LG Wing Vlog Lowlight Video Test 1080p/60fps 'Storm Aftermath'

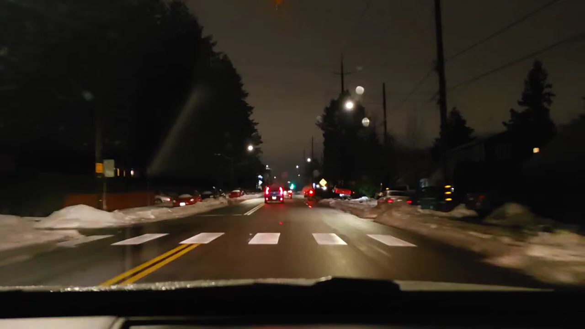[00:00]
hey everybody welcome back to my project 13 thanks for coming on by and checking out this video test with the LG wing 1080p 60 frames per second in the dark very low light situation the snow and ice is finally gone from the main roads but when you drive into the neighborhoods still pretty
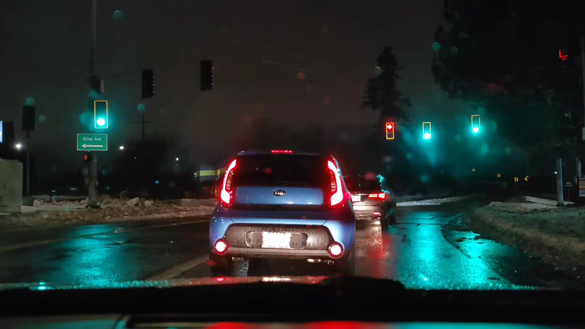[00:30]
hard to get through I was able to get out today and get on the main road so I could drive into work huge shout out to my son on Sunday he got me to work in his big rig this new truck
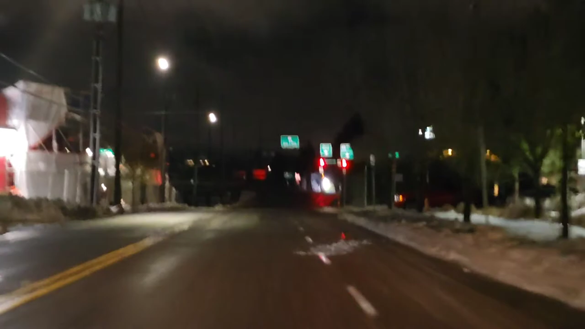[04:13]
the clarity of the video visually the audio that's being fed into your ears and uh stabilization okay we're gonna go into ultra wide now let me know how everything looks there over to my left over there man there is no electricity it's crazy dark over there all right let's go ahead down this way and ultra wide